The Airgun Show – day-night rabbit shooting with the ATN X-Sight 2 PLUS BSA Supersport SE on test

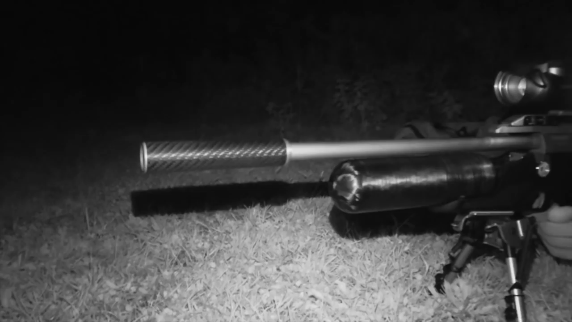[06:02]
You can see a lot of light from the illuminator, but that's because we're using an NV camera. It's invisible to our quarry.
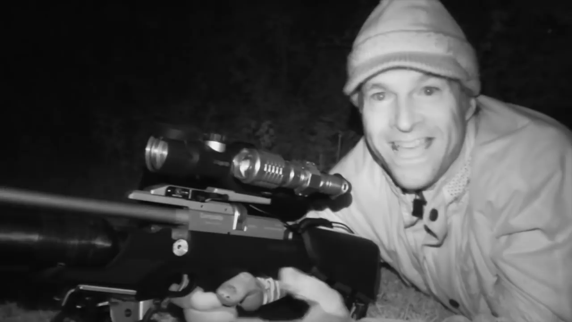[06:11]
Right, well as you can see, night's completely closed in now. We've gone over to the night vision camera. Haven't seen anything here since those first couple of rabbits during daylight. So what I'm going to do now is pick them up, and we'll move on and try another spot.
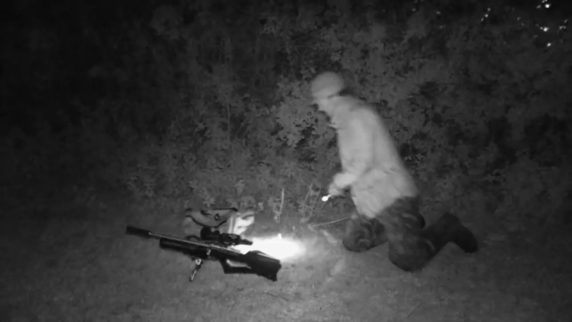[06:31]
You'll see that I've remembered to bring a torch with me.
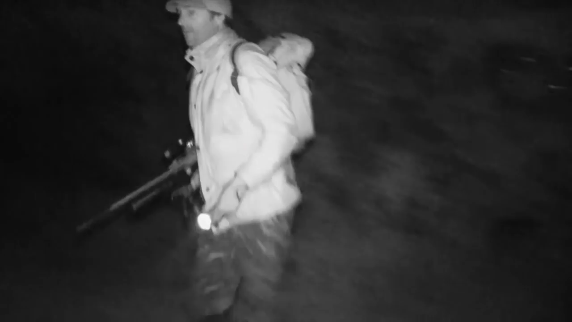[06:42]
Conventional illumination is nothing like as stealthy as night vision gear,
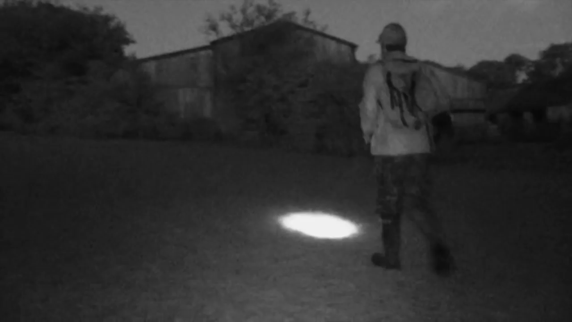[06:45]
but it makes life a heck of a lot easier when you're moving around picking up shock quarry.
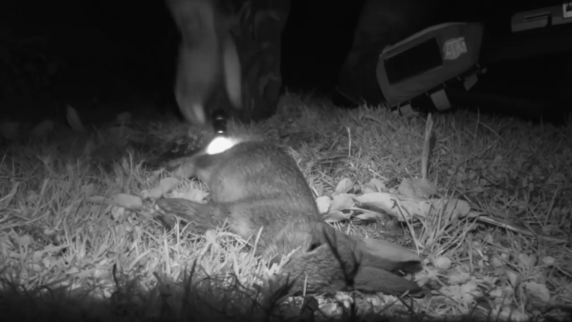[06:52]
This rabbit may only be half grown,
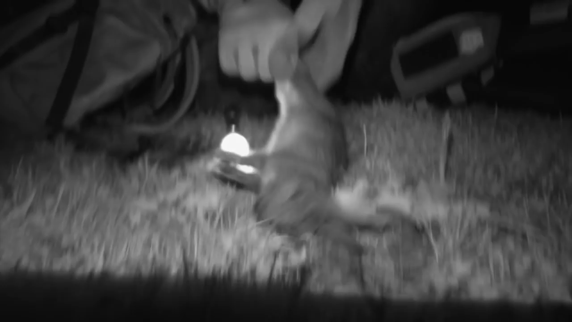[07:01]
but it's destined for the pot, so I squeeze it down its belly to empty its bladder.
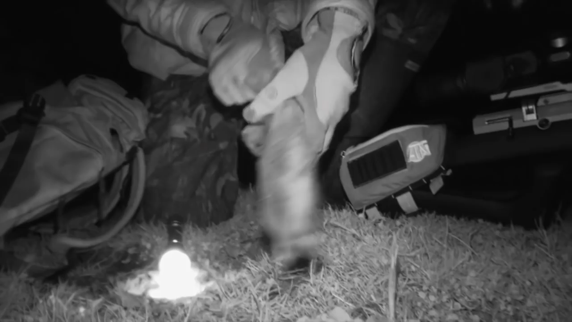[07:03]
This helps to prevent any urine from tainting the meat.
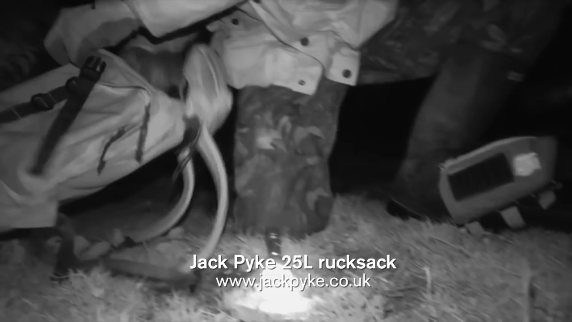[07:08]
Tonight's haul will be paunched at the end of the session.
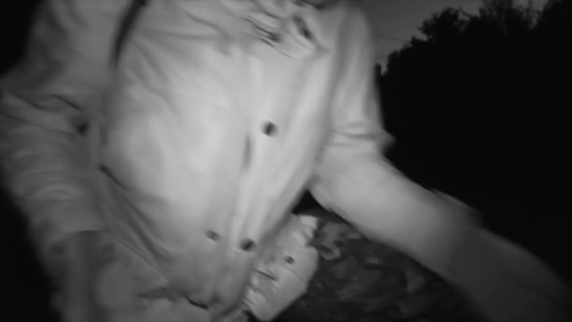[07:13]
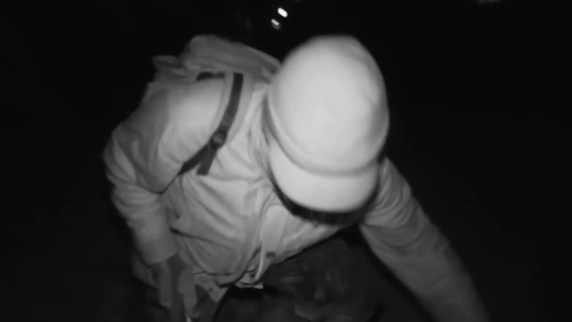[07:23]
It's the same treatment for this rabbit, and there's a lot more in this one.
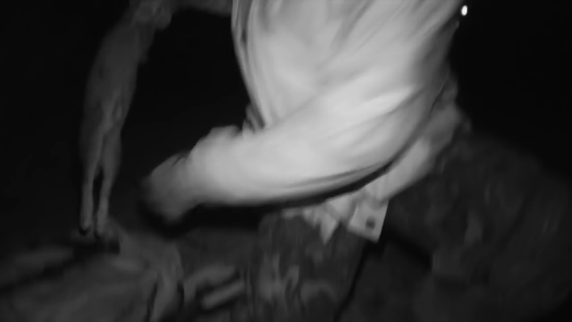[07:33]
Once it's empty, it goes into the backpack with the other one to keep my hands relatively free as I continue on my way.
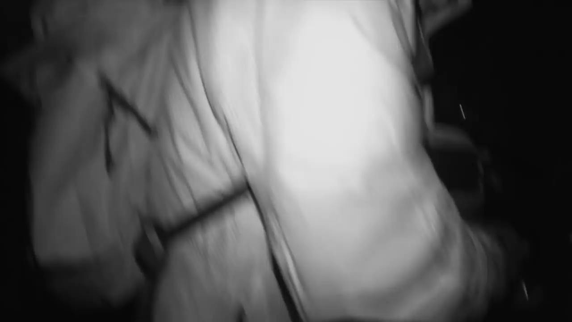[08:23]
It's pushing the range a bit, so I want to creep in a little closer just to be certain.
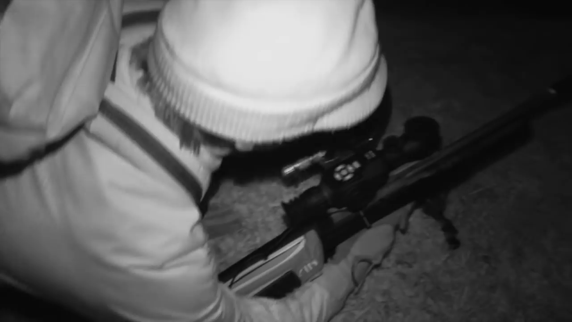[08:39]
Once I've got to where I want to be, I decide to go prone, so I can take full advantage of the bipod and go for the added insurance of a rested shot.
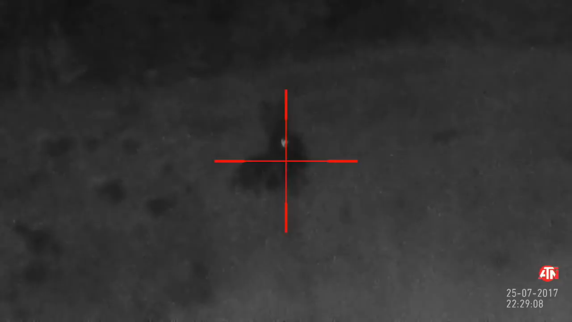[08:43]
And it's another rabbit to the ATN Brokock combo.
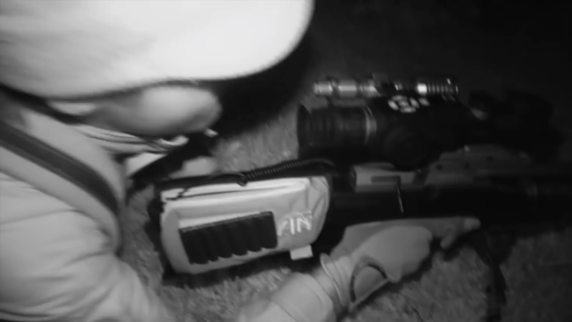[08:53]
So I head in for the retrieve and flick on my torch so I can see what I'm doing. You're getting to see the action in night vision,
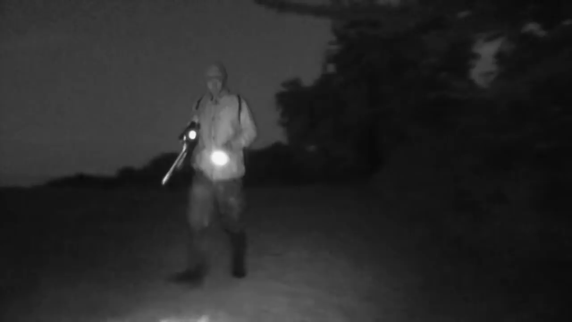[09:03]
but it's too dark for me to be able to see in much detail without the light on.
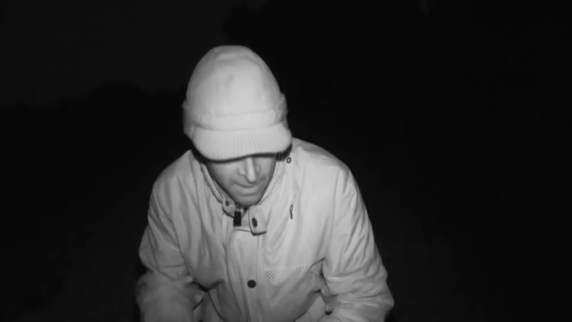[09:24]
Spotted that one, it was slightly out of range, crept in a little bit closer, got the shot at about 30 metres, so again I was just aiming a touch low. Not a good kill. I did have the recorder going then.
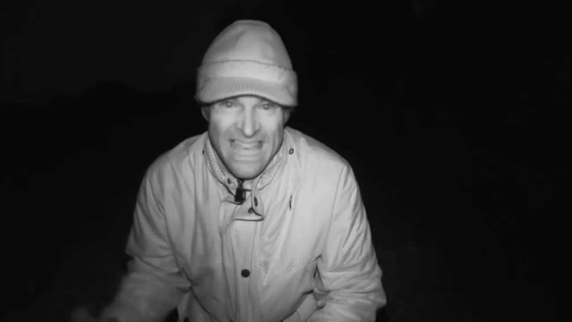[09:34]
Footage, I don't think it's going to be great. There's a problem with the illuminator and I think it's probably my fault. Last time I was out of this setup, I was shooting rats and I've got the illuminator set on quite a dim, wide beam, so it looked pretty murky to me. I wasn't going to mess about with it then because I didn't want the rabbit going in while I was fiddling around. So we've got the kill and I hope you had something to see from it.
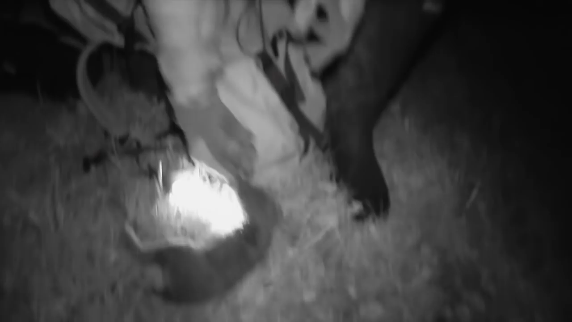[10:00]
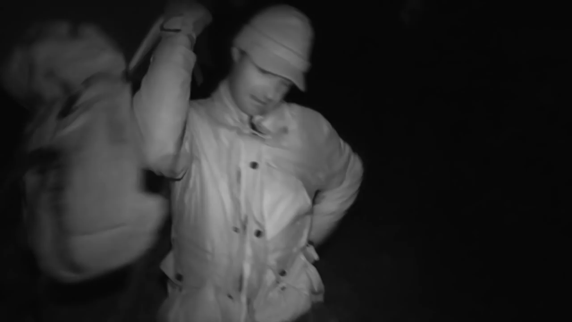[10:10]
Even if that illuminator wasn't set to its optimum potential,
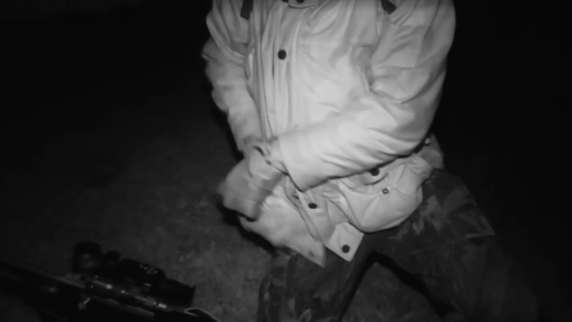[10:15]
I'm well pleased to have put another rabbit in the